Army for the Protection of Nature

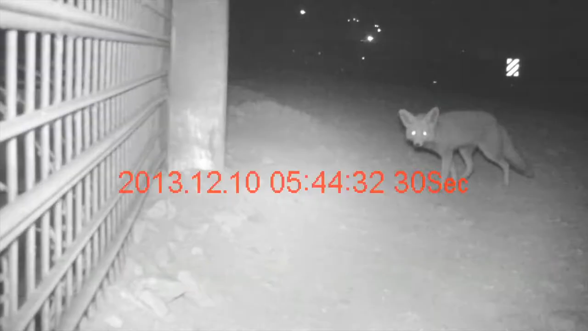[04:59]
Project, Tracking wildlife at the Egyptian border.
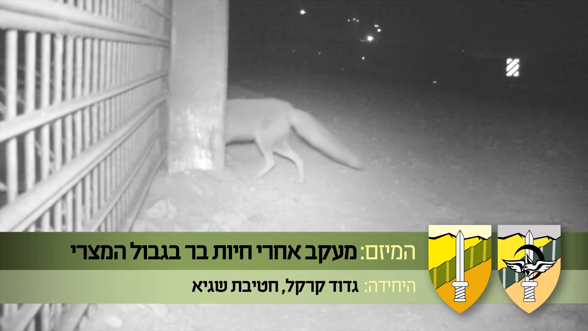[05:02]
The new border fence with Egypt has bisected breeding grounds for many desert animals. This project will install 40 special pathways in the fence that will enable animals to cross the border.
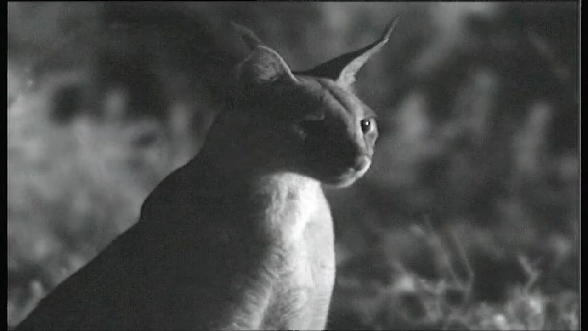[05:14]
Night vision cameras will be installed so soldiers and researchers can
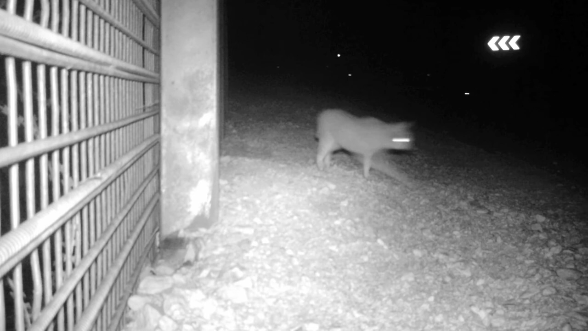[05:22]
learn more about nocturnal wildlife on the Egyptian border.